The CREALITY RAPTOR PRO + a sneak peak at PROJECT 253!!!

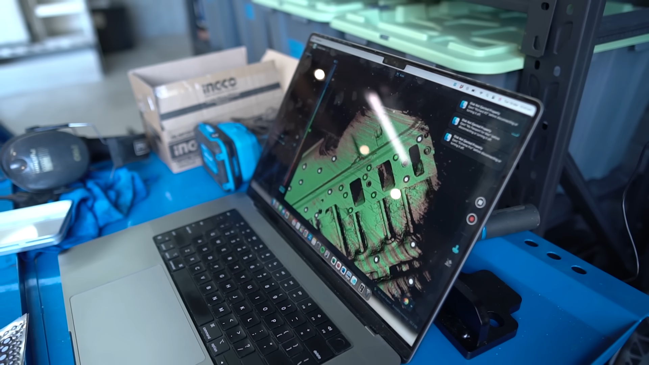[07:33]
about today all this value right here to get all that information once we then had that data scanned we're able to use that data or export it and put it into a program like solidworks where we can start to actually build the
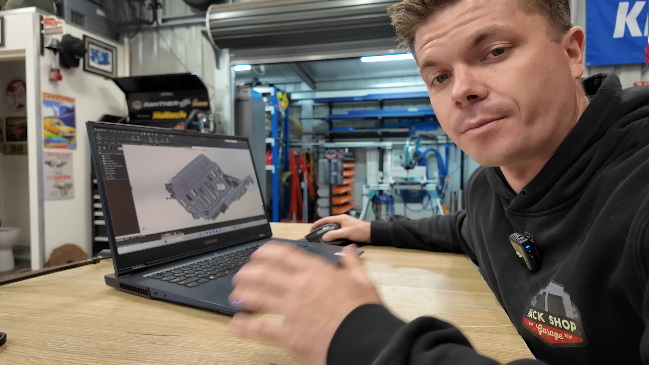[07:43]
model from the scan data so this is the scan data as it comes in from
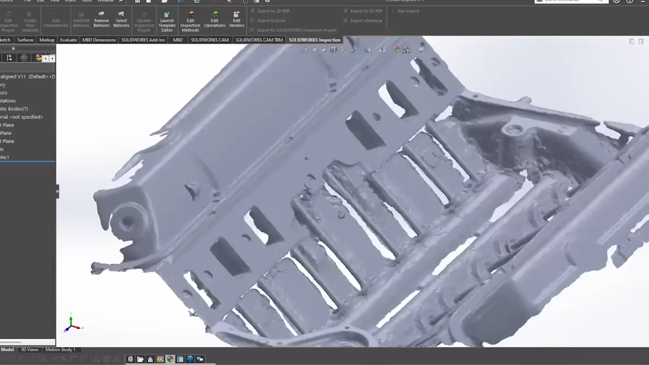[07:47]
raw form now this information as you see it is not smart information in the sense that you can't